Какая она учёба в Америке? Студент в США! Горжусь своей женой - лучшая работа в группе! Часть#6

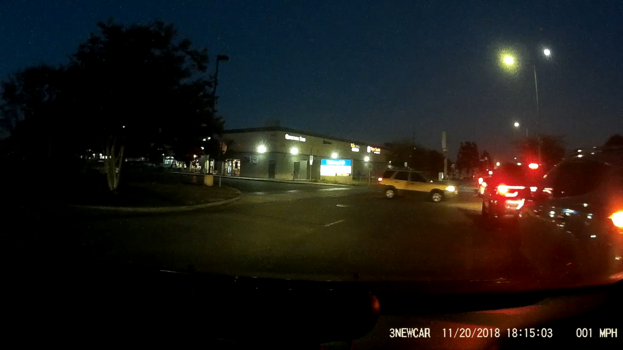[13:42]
А куда тот делся на BMW заехал? Куда? Они все тут за чем-то стоят. Это просто мы как зато стоим за тем. Но куда тот на BMW сделал? Просто объехал его впереди. Такое ощущение, что он вперед уехал. Ну. Он же не может вперед уехать. Ну, как-то он знал. Так, Квинс, ё-моё, открыт. Пошли сюда.